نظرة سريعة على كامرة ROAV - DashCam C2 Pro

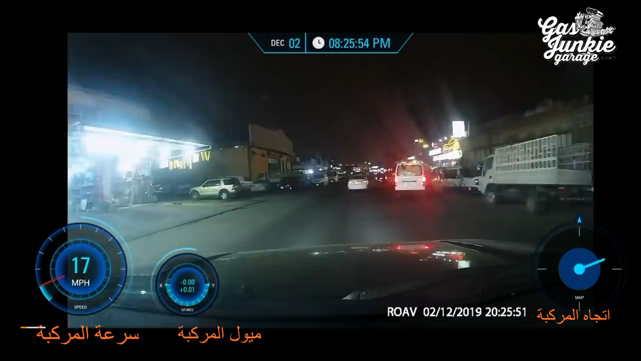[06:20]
مثل ما تشوفون شغالة وقاعد أسجل، طبعا ما تعبت بالسيتنج، في عليها اوبشنز وايد اللي هي هو لوب ريكوردينج، يعني لوب ريكوردينج تبيها كل كم دقيقة تعيد التسجيل، ما تبي تسجل على الميموري كارد كله، فتخليها مثلا كل 5 دقائق اذا ما سيفت او ما سويت لوك الفيديو
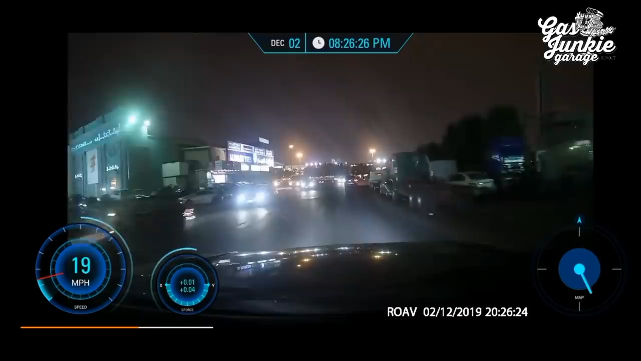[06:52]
امورك طيبة ما صار في حادث لا سمح الله شيء، ترد تعيد على الفيديو وتمسح القديم. يعني مثلا تخليها لوب كل 5 دقائق تسجل، تبيع كل 10 دقائق، تبيع كل دقيقة.